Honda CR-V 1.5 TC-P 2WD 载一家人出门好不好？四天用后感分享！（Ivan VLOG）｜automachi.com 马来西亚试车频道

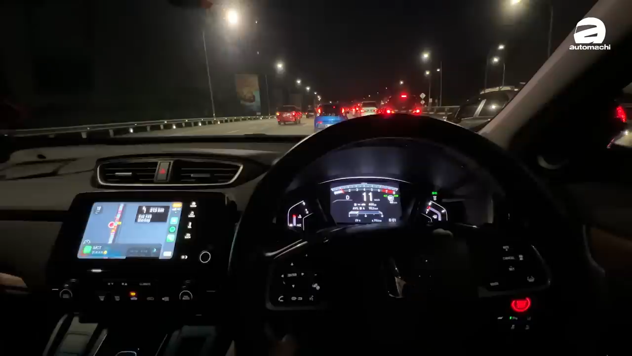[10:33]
有多好用你可以看到前面超级大塞车根本都不会动可是我开了这个ACC过后你看我的车子我根本都不用去踩油它就可以自己走然后该停就停该走就走你看停完了你看前面的车走它就走你看挺好用方便是不是所以有ACC就是棒